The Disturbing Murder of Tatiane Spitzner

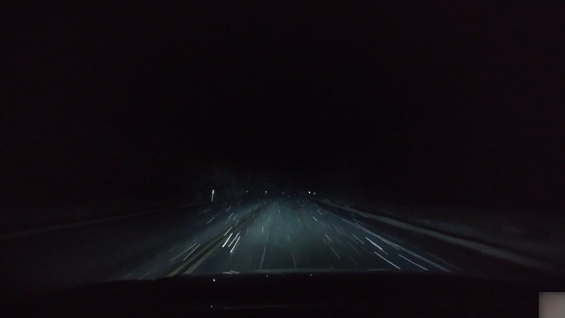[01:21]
The argument carried on in the car, and on their way back home at just past 2 a.m, CCTV footage captured the couple's car stopping in the middle of the road just outside their apartment block.
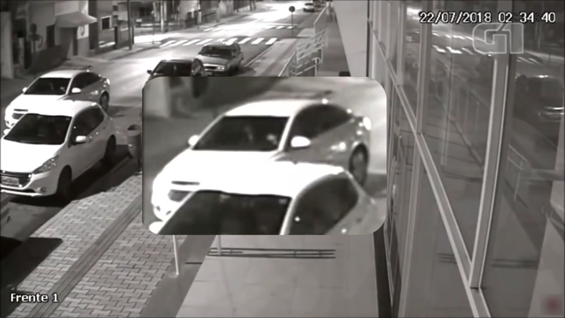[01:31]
In the video, you can see Luis in the driver's seat, who appears to be hitting Tatiana, sat in the passenger seat, in the head multiple times.
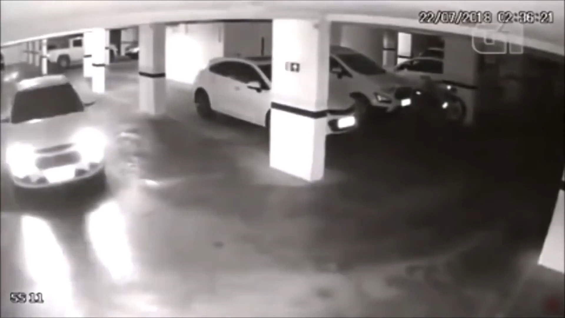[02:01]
The couple then enter the apartment car park, where the CCTV captured the horrifying moments before the murder of Tatiana Spitzner.